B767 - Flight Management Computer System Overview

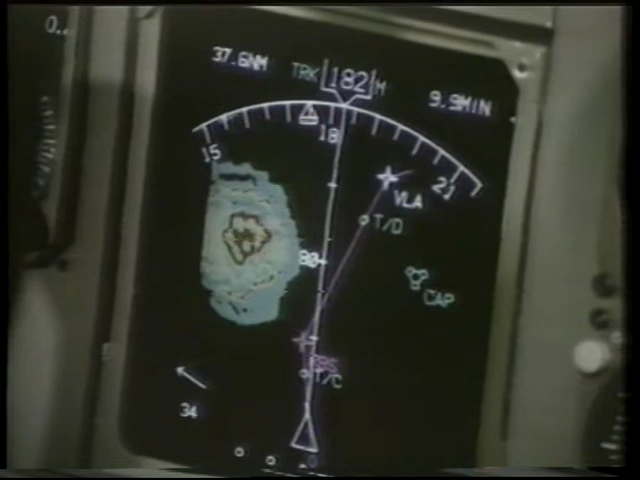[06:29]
The FMC also transmits data to the electronic horizontal situation indicator to display airplane progress with respect to the selected route.